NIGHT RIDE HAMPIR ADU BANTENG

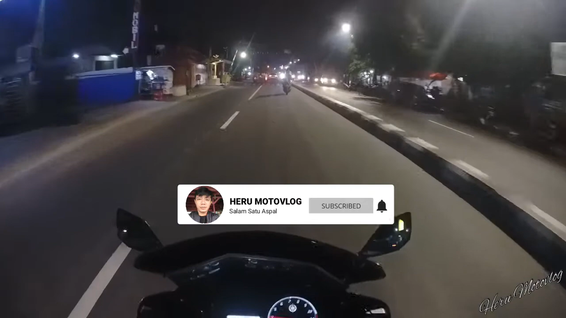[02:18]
nah ini malam hari guys ini jam berapa ya jam sekitar jam jam berapa ya jam lapanan sepi banget guys
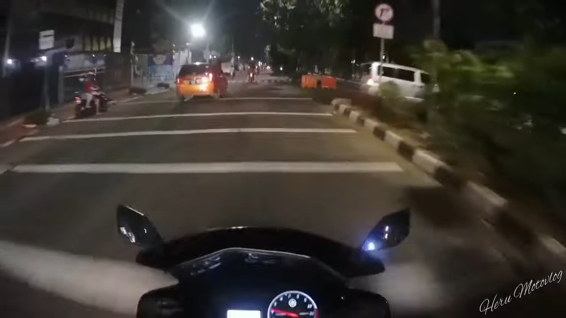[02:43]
sepi banget guys ini gua reading-reading santuy
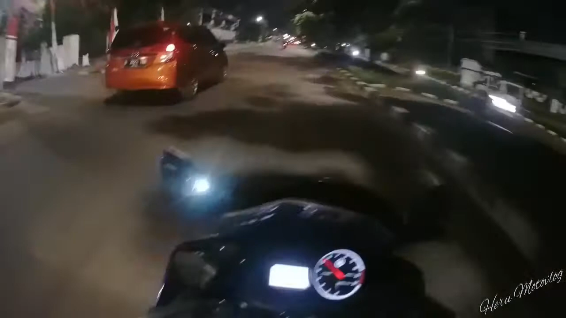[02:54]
gak terlalu rame dan gak terlalu sepi sih jalanannya kayak gini guys oke buat temen-temen semua yang sudah mengeklik video ini terima kasih banyak yang suka kasih jempol yang gak suka kasih jempol ke